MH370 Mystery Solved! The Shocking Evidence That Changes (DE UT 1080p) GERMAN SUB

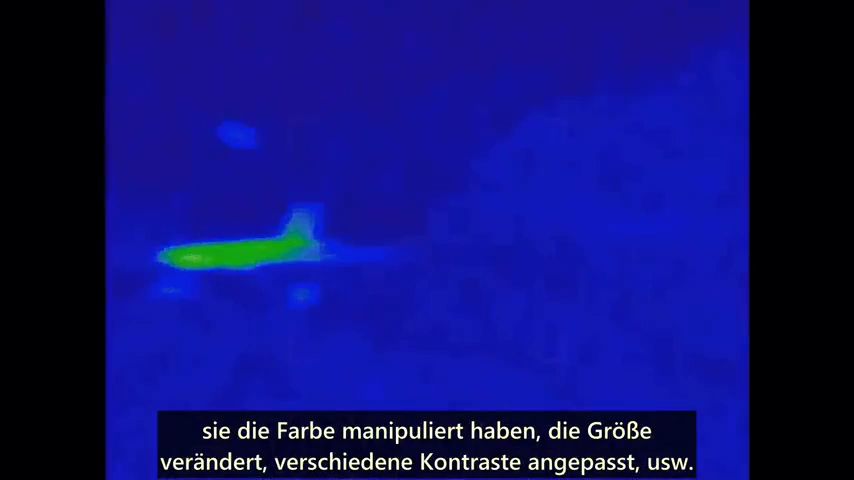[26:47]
reshaped it, resized it, adjusted various contrasts, etc.
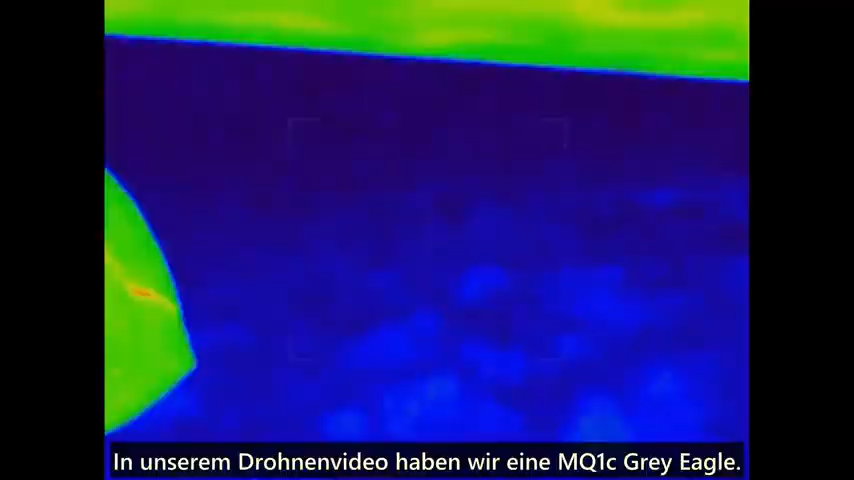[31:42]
So in our drone video we have an MQ1C gray eagle you can see the body of the
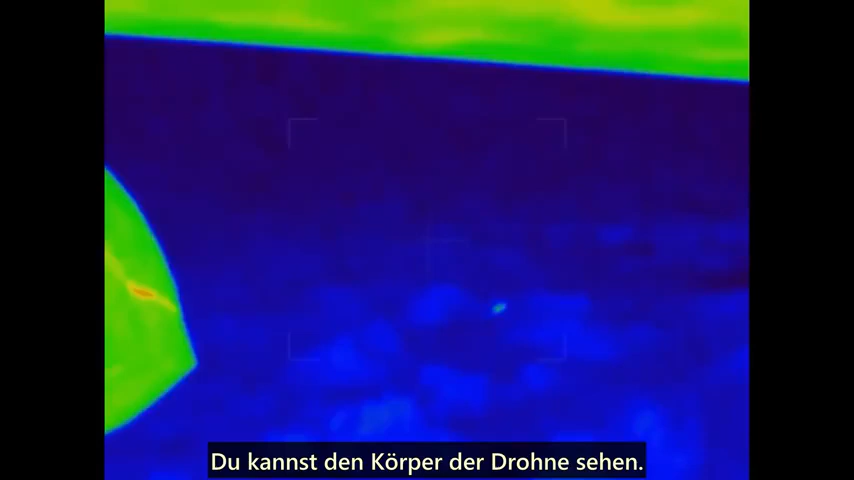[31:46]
drone and we can tell this is either an MQ1C gray eagle or an MQ9 reaper
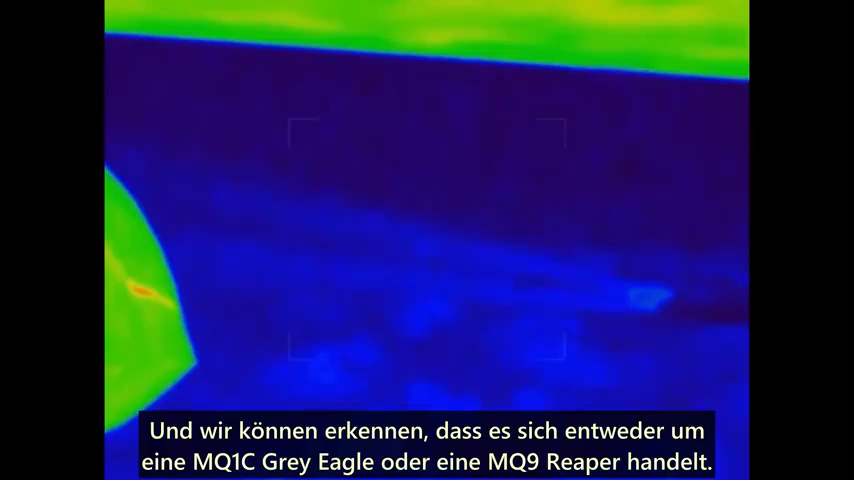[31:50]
MQ1C gray eagle has images that you can find in
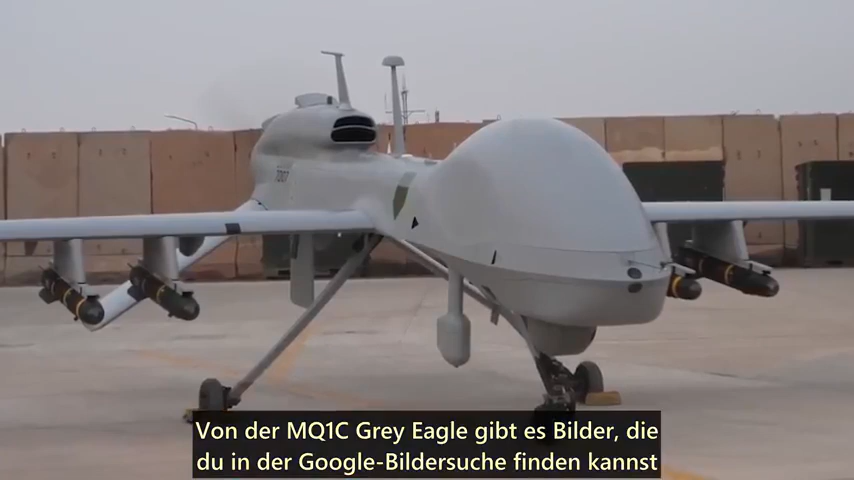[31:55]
Google image search that shows aerial surveillance cameras underneath the wings and that's the same perspective that we see in the video
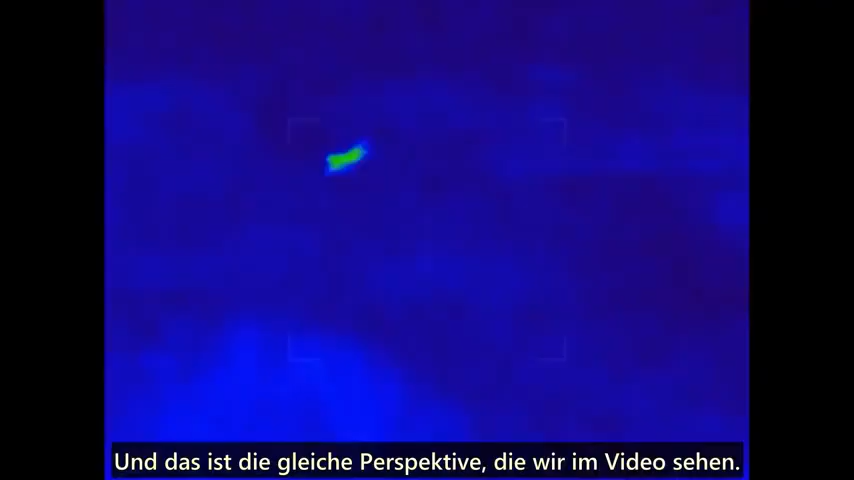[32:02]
we can see this in a blue hue or a rainbow